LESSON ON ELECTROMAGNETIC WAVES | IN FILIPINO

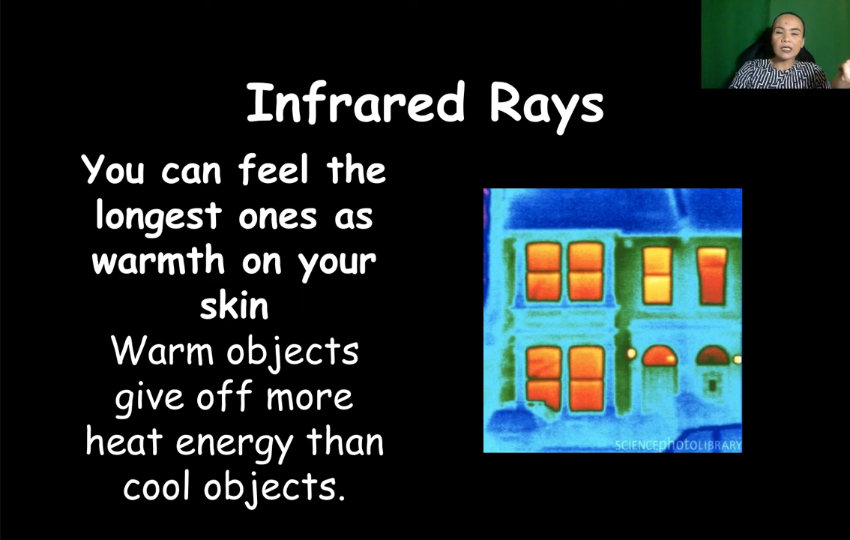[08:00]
So, sa larawan na ito nakikita natin yung orange color na yan na nagpapakita na yung space na yan na nagbibigay ng init released by an object. So, that is of course possible sa pamamagitan ng magamit ng infrared rays. Sa pangalimbawa ay ang thermogram. So, ang thermogram sa larawan na ito makikita natin na binabasa niya ang temperatura ng katawan at sinusukat nito ang temperature sa pamamagitan ng pag-calculate
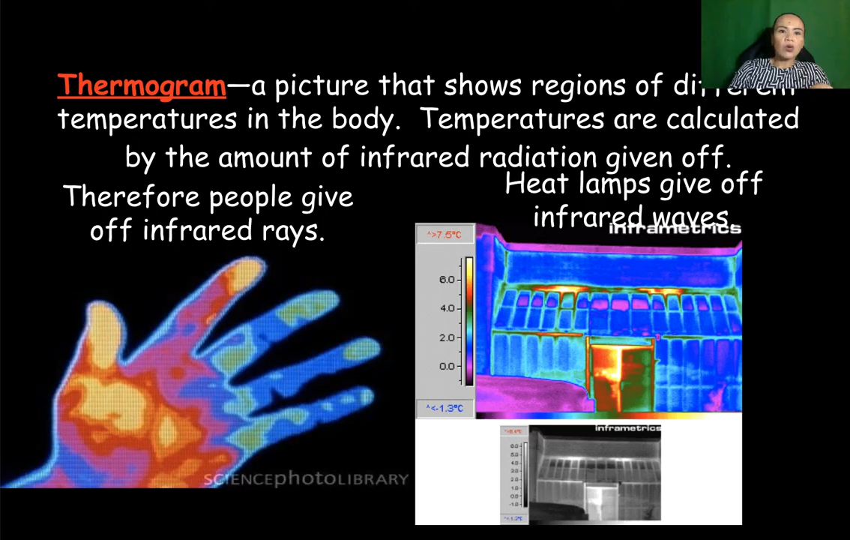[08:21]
On screen: scale top 7.5°C, scale bottom -1.3°C
kung gaano katindi ang infrared radiation na nilalabas ng katawan or bagay. Now, tayo yung tumungo sa visible light.